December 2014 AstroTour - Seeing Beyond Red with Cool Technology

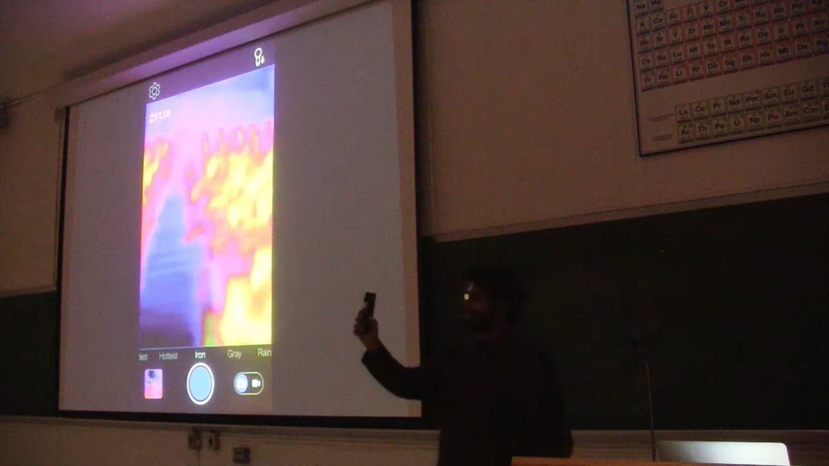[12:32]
I look at all of that. What is that?
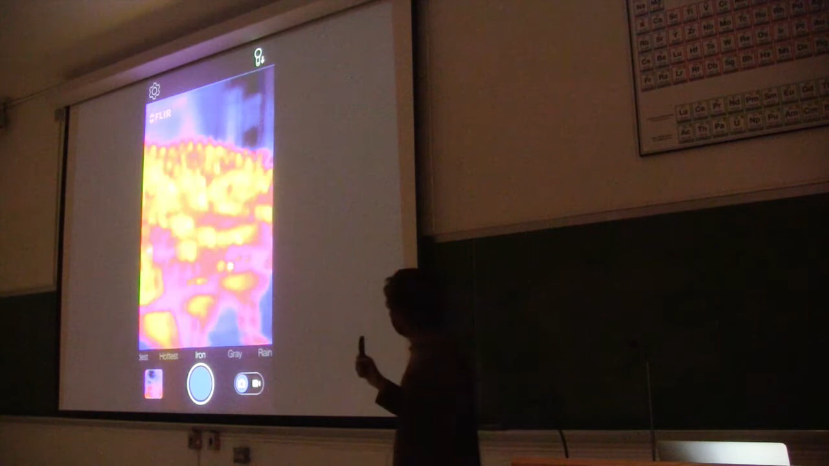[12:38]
It's just like a mass of blobs.
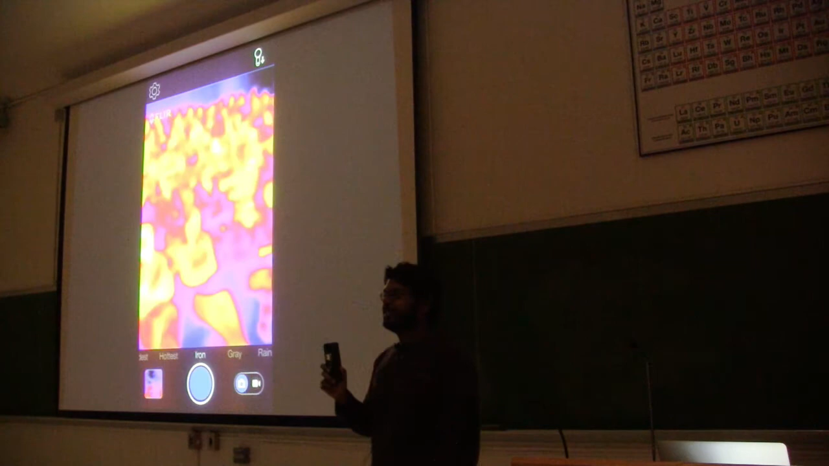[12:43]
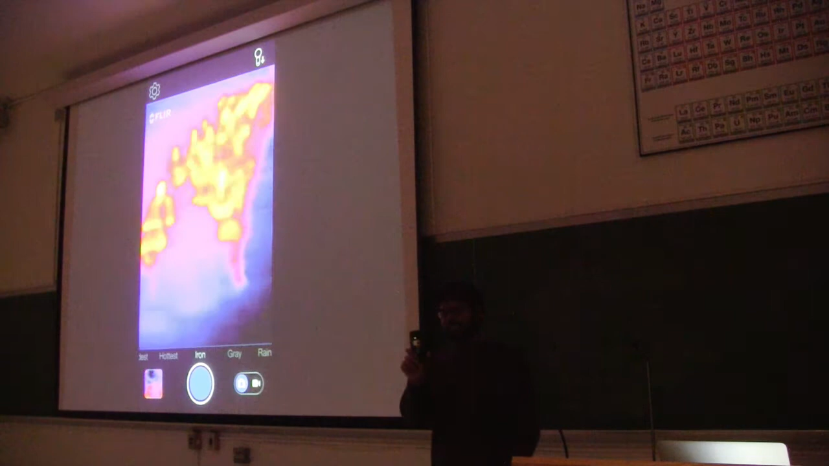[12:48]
I see the blobs waving their arms.
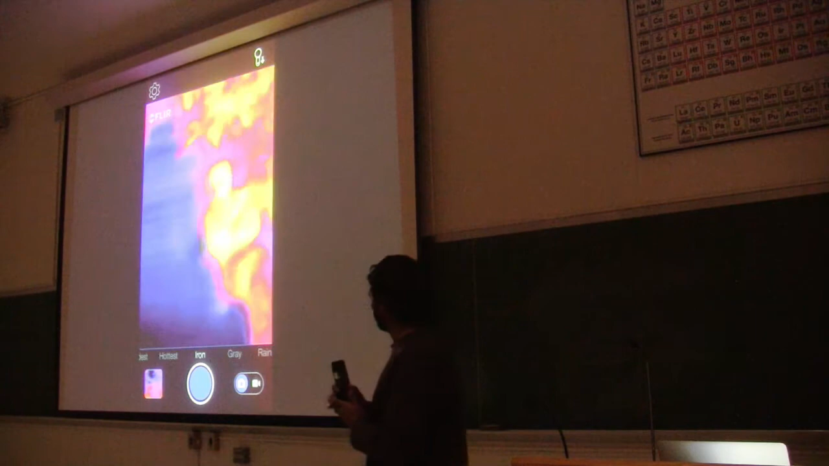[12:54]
Well, let's do an experiment. Let's turn the lights off. Actually, it's this one here.
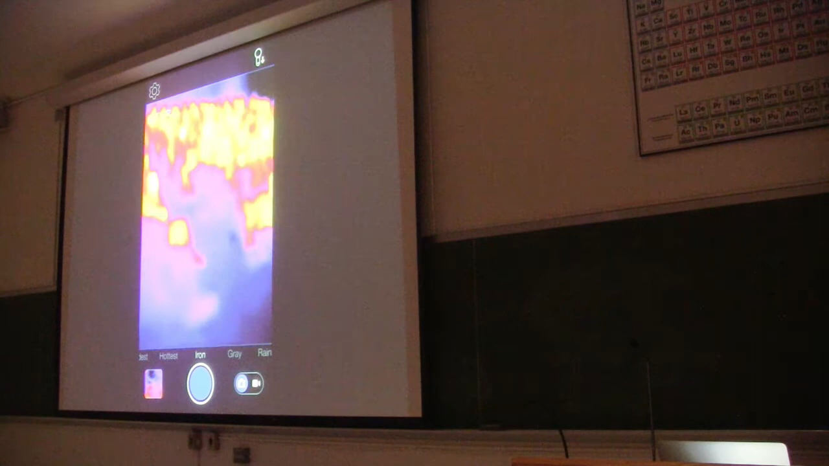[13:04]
No change.
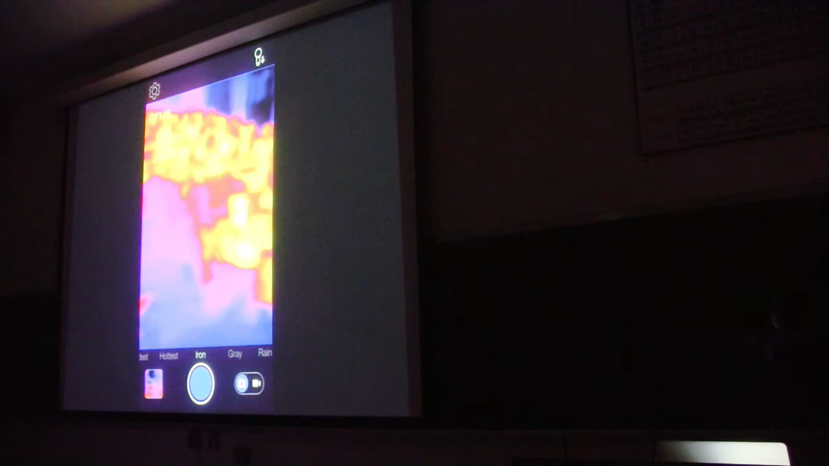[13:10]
I think you get the point. So this is actually a handy gadget that you can buy for your smartphone.
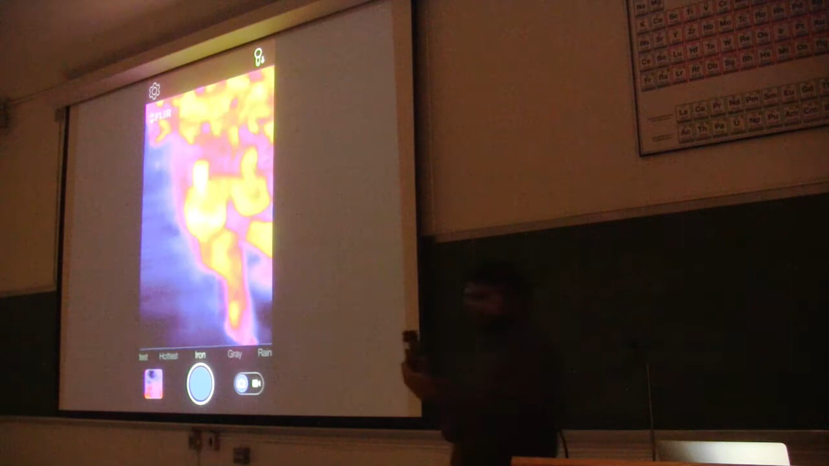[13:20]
It's actually an infrared camera. So what you're seeing here is a false color image of the light that your body is emitting in the infrared.
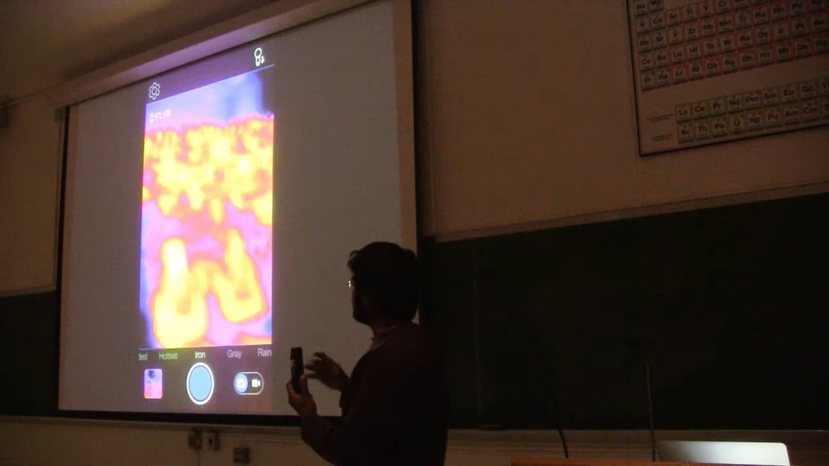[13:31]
So this camera is sensitive to around 10 microns. That's basically around your body temperature. So it's very useful.
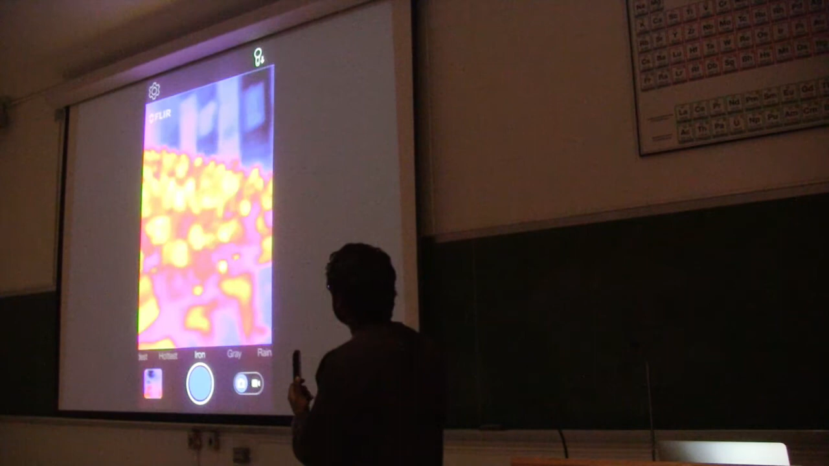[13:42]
So this is just brightness. It's not telling you the color. It's a false color image. So it gets you a representation of what the infrared light is.
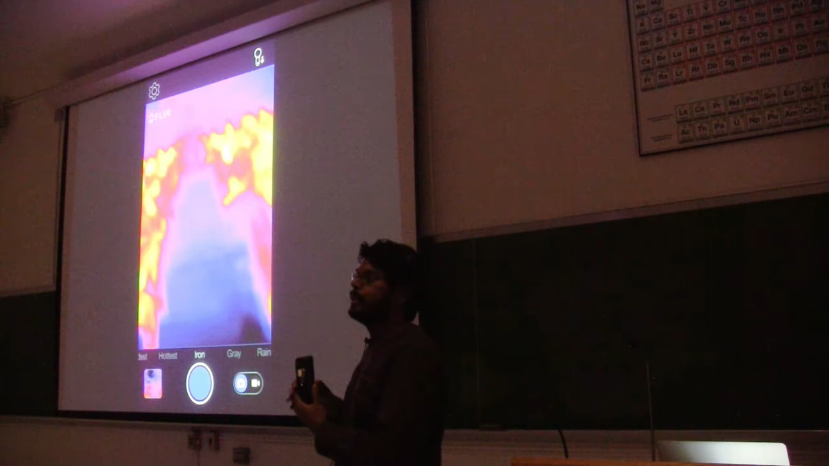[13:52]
And it has a lot of uses in modern day world. If you're a heating and AC repairman, you can actually use this to see if all the heating ducts are working.
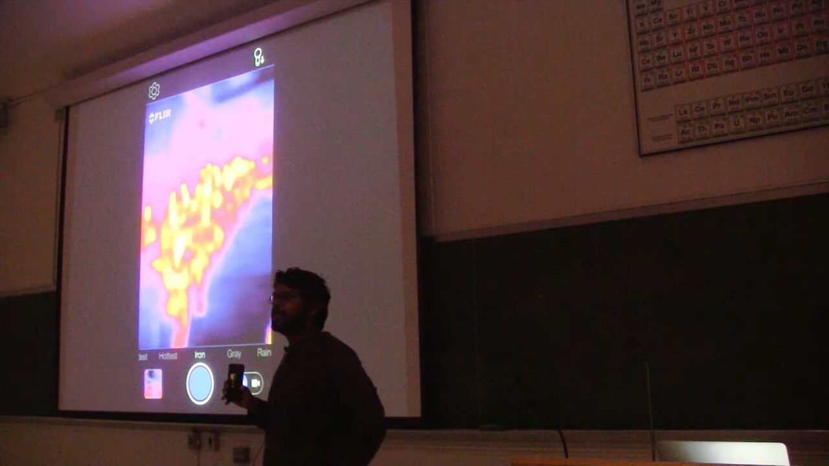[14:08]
So it gives you a sense of how hot things are.
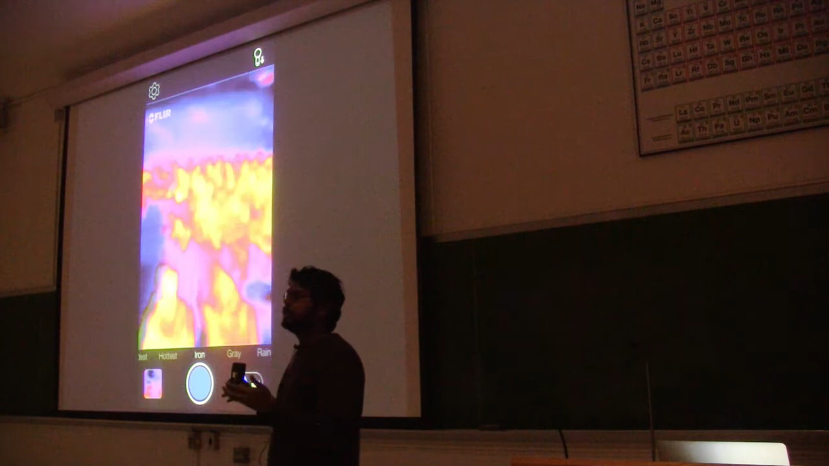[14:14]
So if I look at my hand here, you can actually see that. My hand is actually colder than some of you out here.
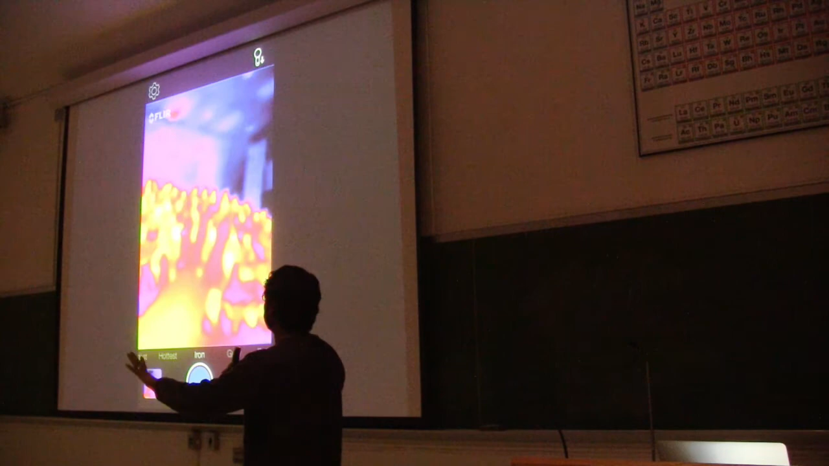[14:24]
It's actually a little bit fainter.
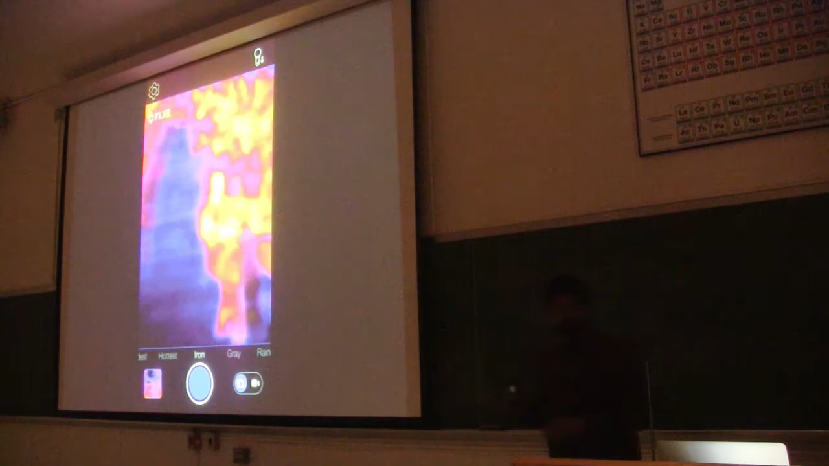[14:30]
Oh, she knows. So here's a table. It looks pretty boring, right?